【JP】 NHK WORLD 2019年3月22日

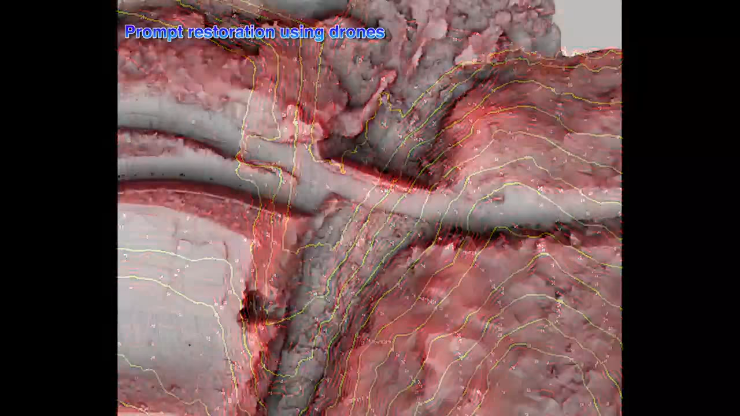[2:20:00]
The data enabled a clear understanding of exactly how much earth and sand had flowed in landslides and how much surface soil had been removed in the surrounding area.